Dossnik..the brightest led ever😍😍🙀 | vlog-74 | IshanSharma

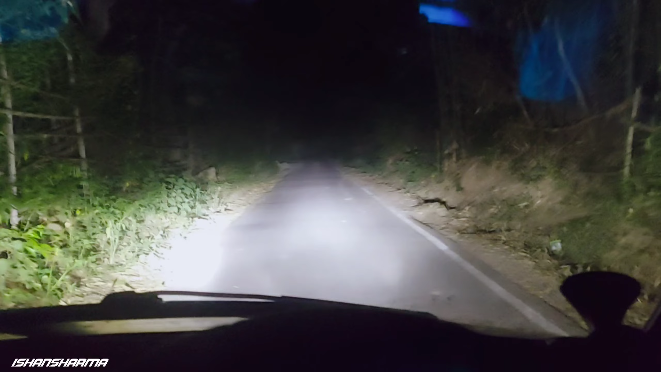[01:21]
पर यह देखो भाई और प्लस यह जगादेना सामने
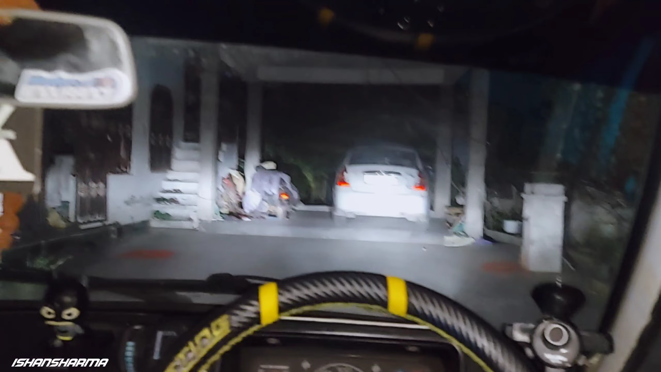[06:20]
लाइक भाई लाइट एक नमबर है अभी इतना जस्टिस इस वाले एरिया में नहीं हो रहा हो कि इतनी दूर जा रही है वाट लाइट बहुत ब्राइट है मैं एक बार सामने से दिखाओं